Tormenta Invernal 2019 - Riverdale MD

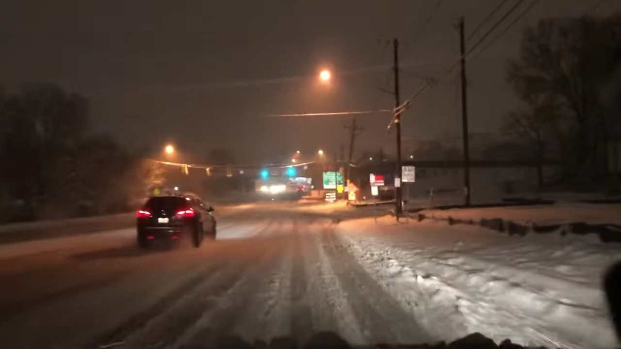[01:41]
ya no se puede levantar la velocidad luego se enciende el de la atracción a ver si subimos o nos quedamos nombre de dios todo va a estar bien y ya estamos ingresando a la 295 tampoco más limpio se
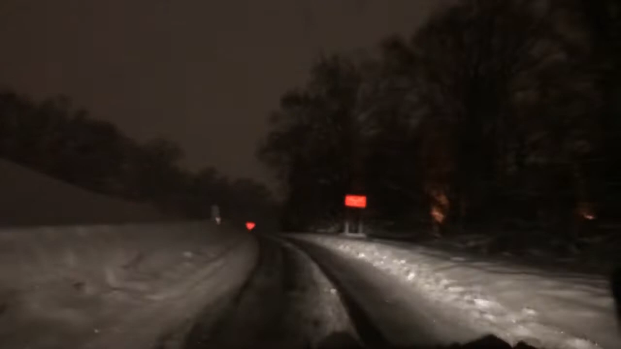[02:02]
puede apreciar el más valga la redundancia pero si el tráfico va un poco lento que está un poco mejor la las condiciones de la calle y así vamos a ir entonces poco a poco a pasito de tortuga hay un poco de tráfico y lógico se entiende y también todos los conductores respetamos al frente hay otros que se sobrepasan a veces aceleran y pierden el control pero si se siente que se barra un poco el carro